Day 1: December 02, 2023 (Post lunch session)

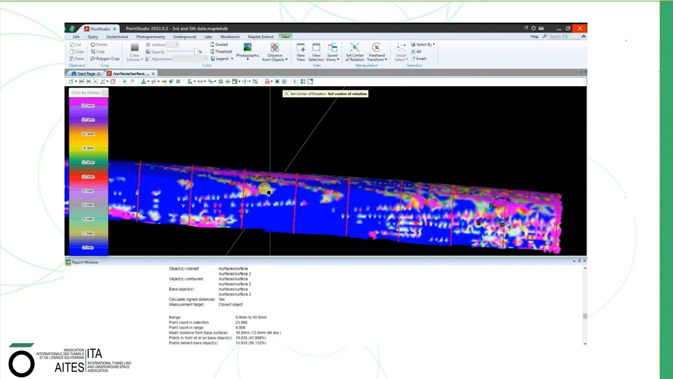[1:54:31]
So this is where the collapse is actually sort of up this end. And I've only written the poem and the presentation like literally this morning since I woke up and in the taxi, or sorry, the car, in the thank you Gupta family for actually helping me get all this done so fast. They've been very good, give me cups of teas. Number one son helping me edit because I was a bit tired. So yeah, thank you. So anyway, what this shows, and if I had more time, I'd show you the change in time. This is where the collapse zone is.
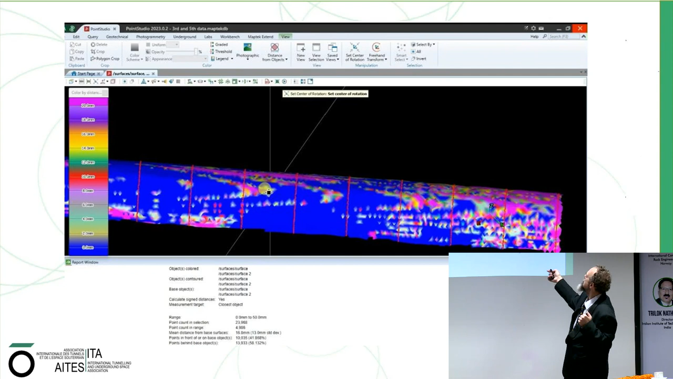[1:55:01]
And what we were seeing on the left side was increasing rate and extent of some sort of movement. Now, there was debate about whether or not it was significant or not significant. And there was debate about whether it was in the correct plane and whether it was properly characterized as convergence or not. But what it showed us was things were changing, and the extent of change was extending up the tunnel well past where we were doing our emergency response,
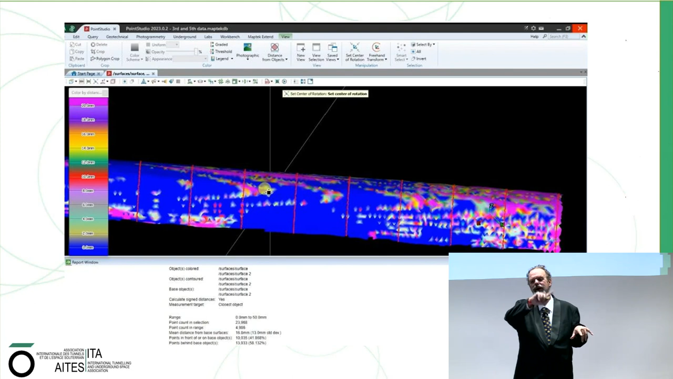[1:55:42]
and it was threatening this area in here. And although I haven't got a slide on it, one of the responses, just for completeness, was we put steel ribs in and then attached them to the roof to at least try and secure that zone. Plus, we also brought in pipes and things so that if it collapsed, we'd have somewhere to run to. And also, if it collapsed, we could still perhaps maintain the horizontal pipe which we'd been drilling. So that was all going on.